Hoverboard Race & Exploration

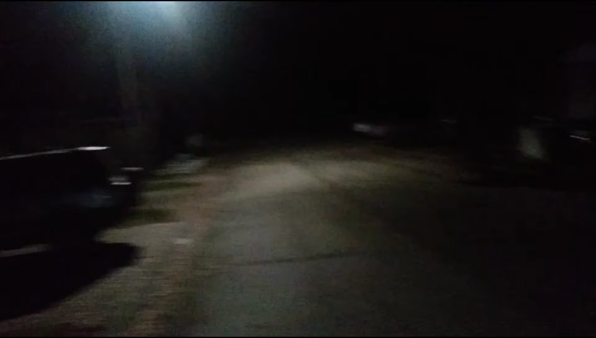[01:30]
all the way down there that's our mailbox and stuff I think oh there's another road over there oh gosh an animal that's creepy every time I see or go find the animal it's a cat